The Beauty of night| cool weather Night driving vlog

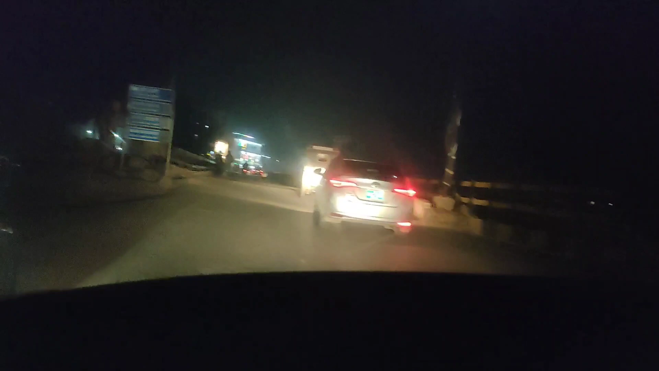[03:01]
ड्राइविंग का भी एक अपना चाम है नाइट व्यू ड्राइविंग न्यूजिक और ये कूल सा वेदर
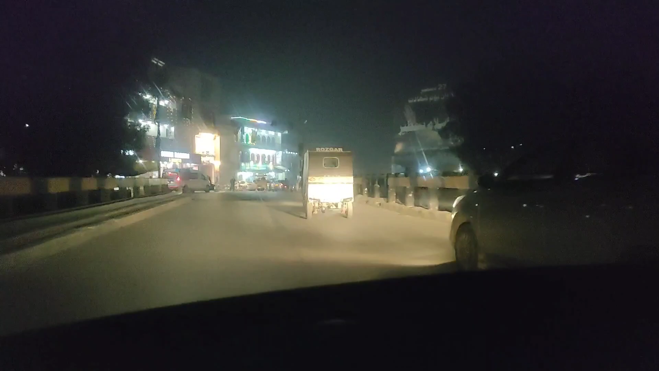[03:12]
हाँ सर्दी ज्यादा है तो हम भी चल रहे हैं किसी प्यारी सी रेस्टोरन पर सूप पीने
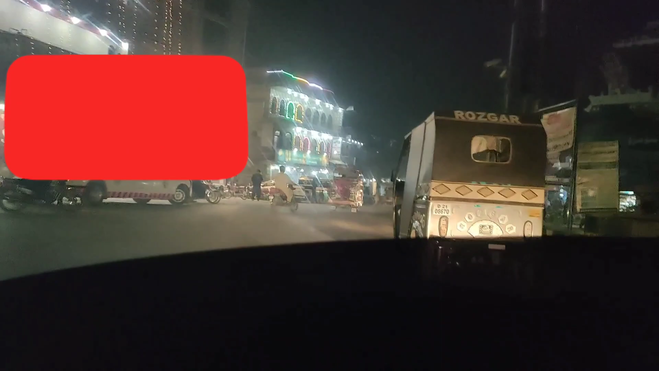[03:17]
हम आ गए हैं रेस्टोरन पर